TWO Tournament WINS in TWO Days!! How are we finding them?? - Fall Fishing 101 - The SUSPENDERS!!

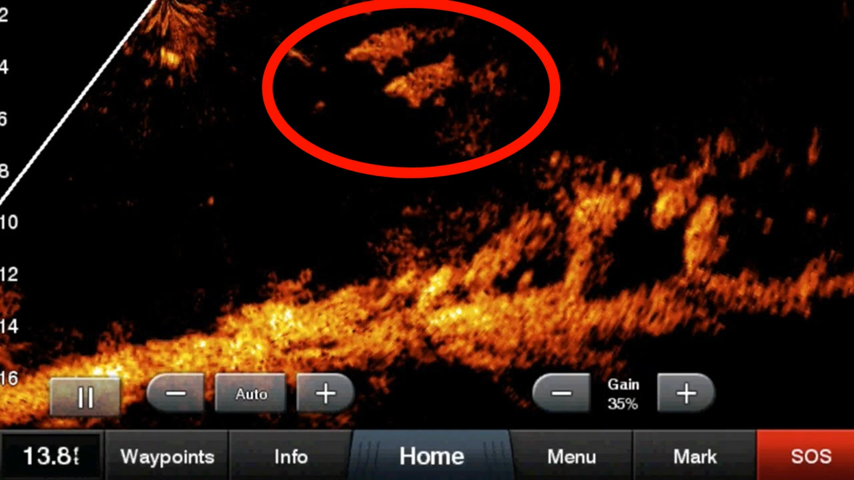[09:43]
anything right now i mean you just you've got to dial that in you've got to figure that out you've got to figure out where those shad balls are they're all pretty much consistent they're either going to be in like five to ten foot of water zero to five foot of water or on those really sunny days what we're seeing sunny and calm days is that they'll
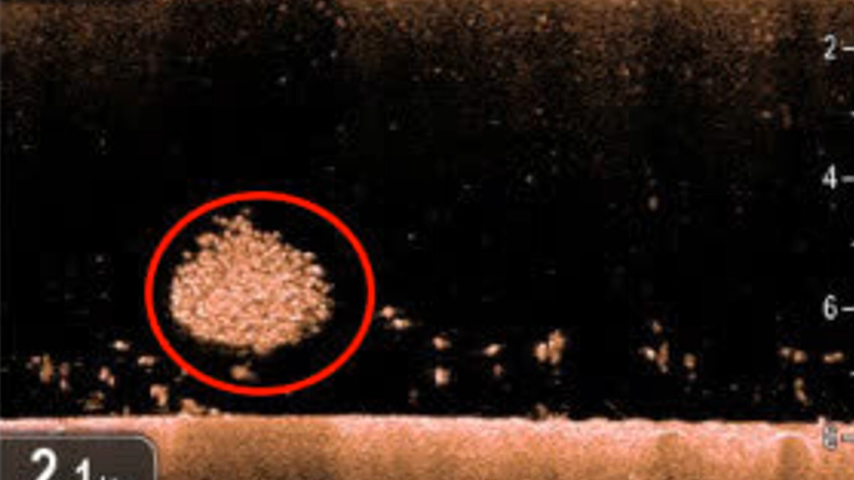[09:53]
go from up there they'll shift down just a little bit more and as they shift down the bass don't stay right with them right so if your shad are at five foot your bass are probably at ten foot and if your shad are at ten foot